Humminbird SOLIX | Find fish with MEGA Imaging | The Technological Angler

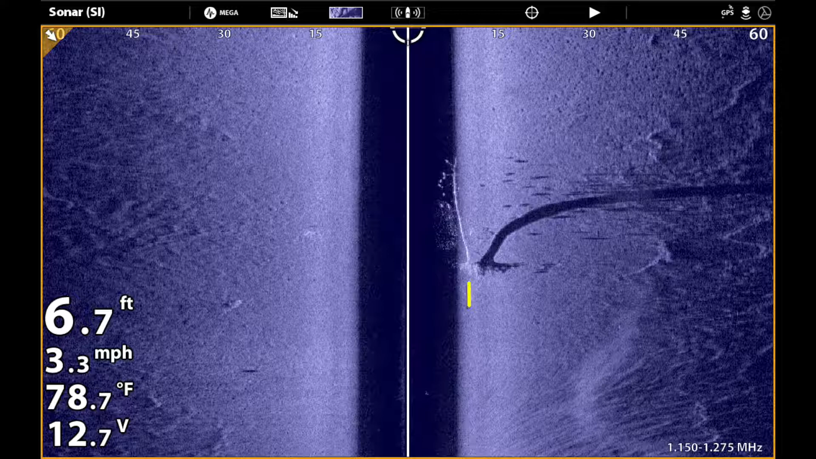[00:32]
On screen: depth 6.7 ft, water 78.7°F, speed 3.3 mph
Sure enough, this tree is stacked with fish.
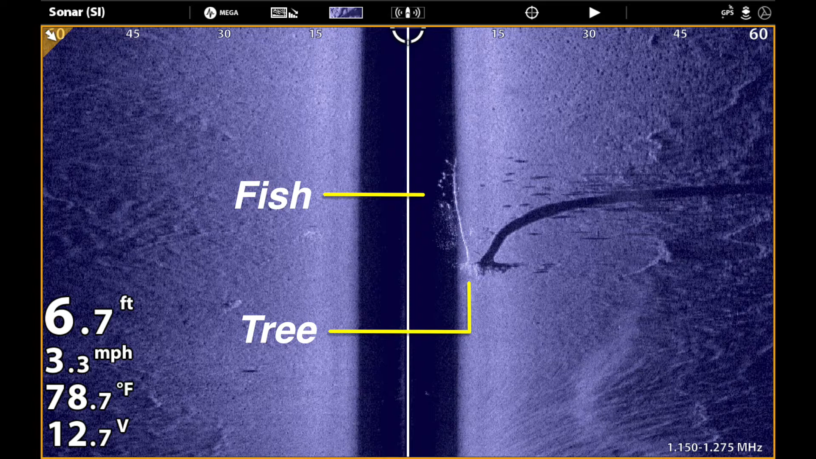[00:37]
On screen: depth 6.7 ft, water 78.7°F, speed 3.3 mph
They appear as bright white spots with an associated dark sonar shadow concentrated right around the tree.